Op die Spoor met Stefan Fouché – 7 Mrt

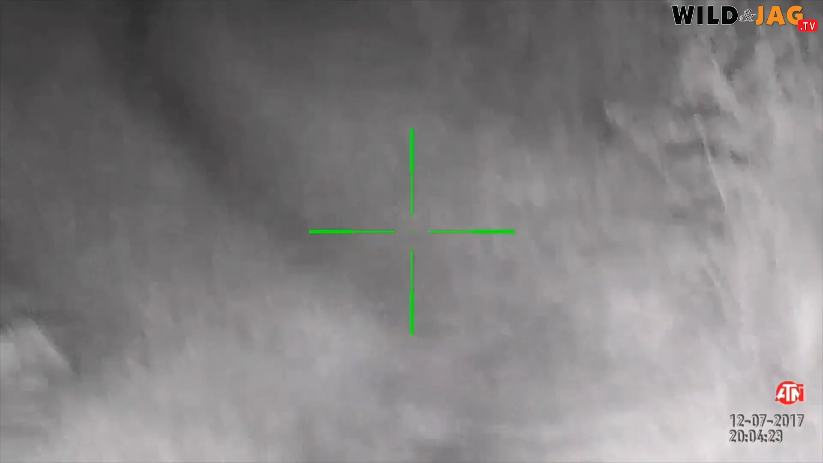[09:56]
Wat lekker is, jy kan jou jag op film vastvang. Hy kan record, hy kan stil foto's neem. So dan kan jy jou jag met met allemaal deel bij de huis.
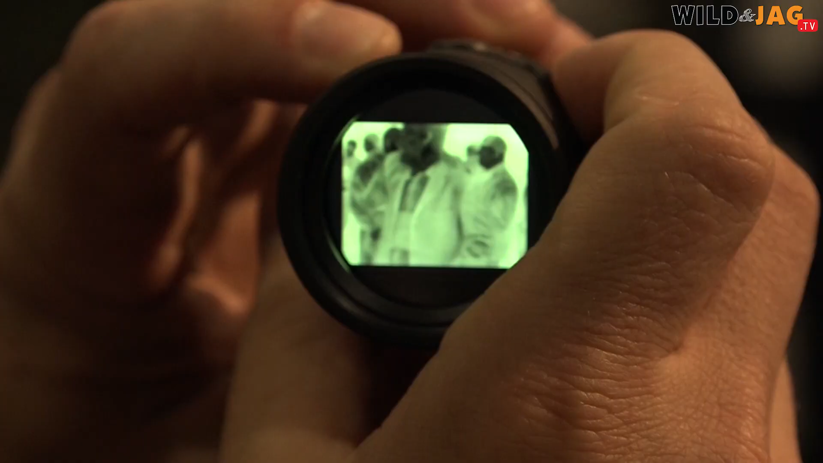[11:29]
Everything's really cool. So you can see those warm things moving around.
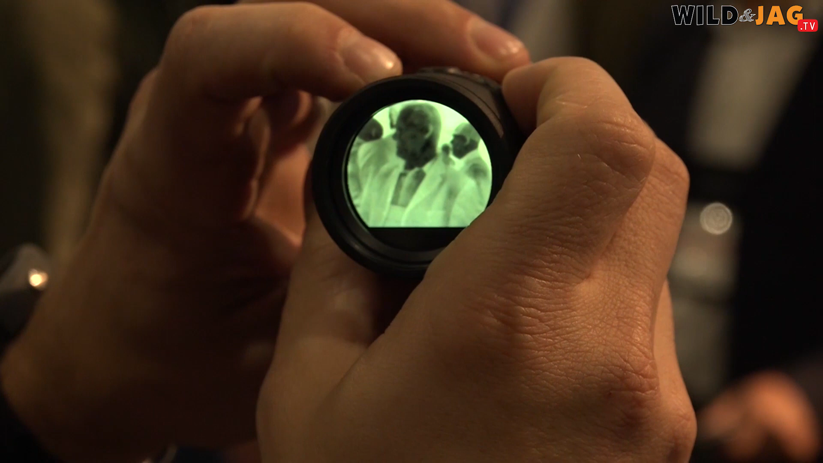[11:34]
But in the daytime, the ambient temperature is a lot higher, and those temperatures aren't, the differences aren't as vast, right?